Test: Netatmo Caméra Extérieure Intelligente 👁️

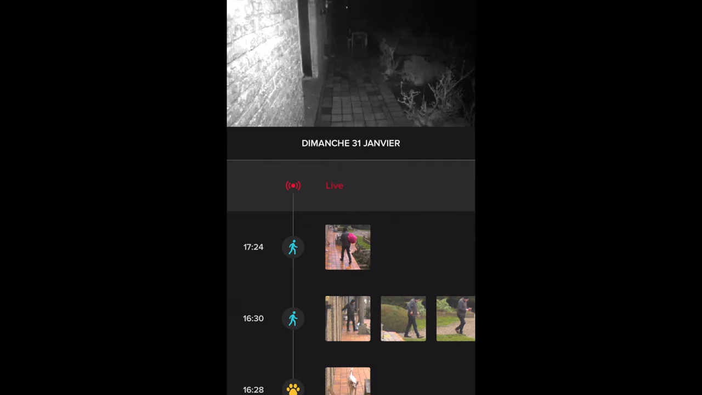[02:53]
Alors, pour vous faire un petit tour de l'application, là, on est en direct de chez mes parents. Donc, il est 18h30, il fait nuit. Et donc, on peut voir que l'éclairage infrarouge de la caméra est activé.
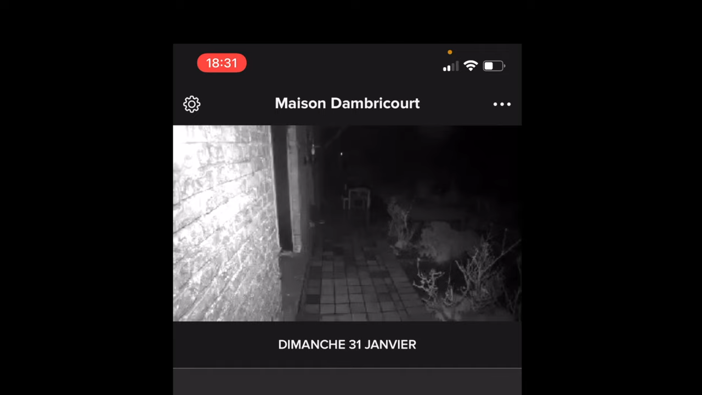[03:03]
L'éclairage infrarouge et des diodes qui émettent de la lumière infrarouge. C'est pour ça qu'on a une image en noir et blanc. Mais on va quand même pouvoir allumer manuellement le projecteur si on a envie. Donc là, il faut attendre juste quelques secondes. Et la fumée que vous voyez, c'est l'extraction d'air de la chaudière. Voilà, là, il y a le projecteur qu'on a allumé manuellement.
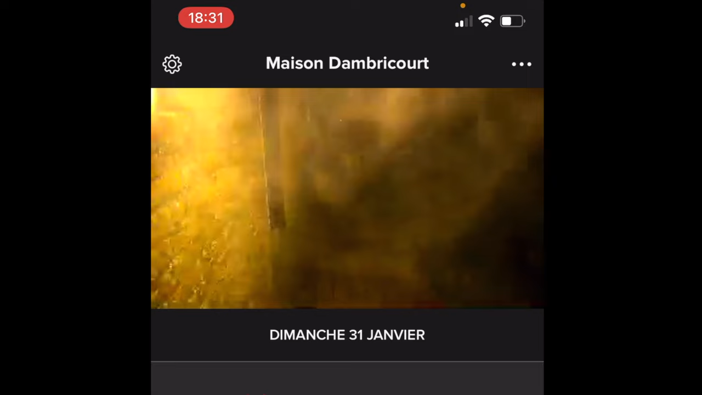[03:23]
Donc, tout ça peut se gérer à distance sans problème.
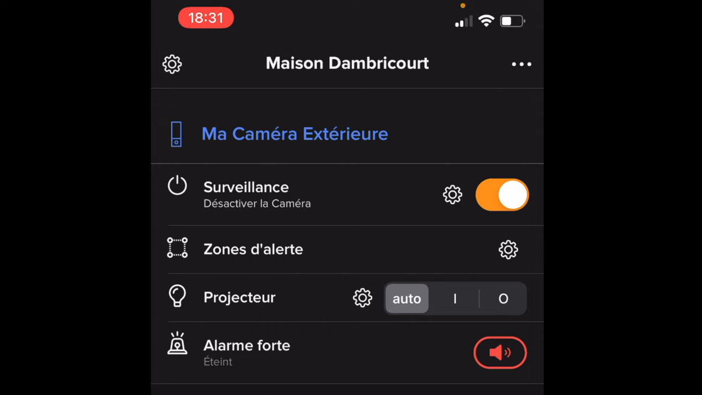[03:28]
Là, moi, je suis à Paris et eux n'habitent pas du tout à Paris. Et je gère ça.
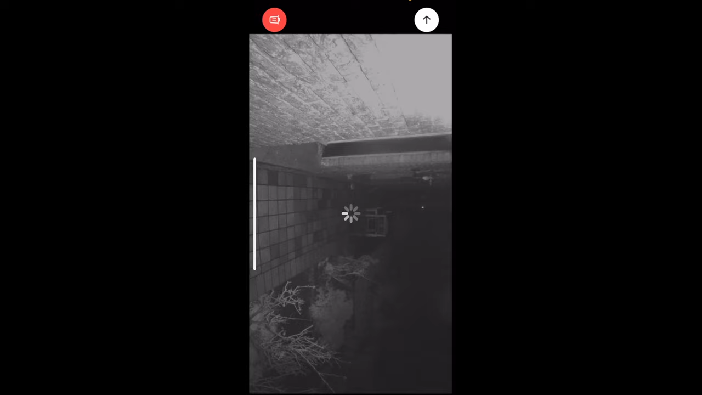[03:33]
Je peux aussi pouvoir re-régler les zones d'alerte. Alors, il faut tourner son écran.
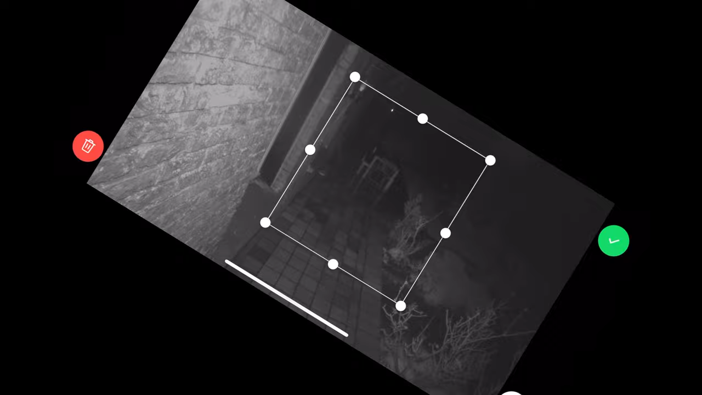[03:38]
Mais comme vous voyez, j'ai déjà une zone qui est configurée. Et puis surtout, on va pouvoir aller voir des événements passés.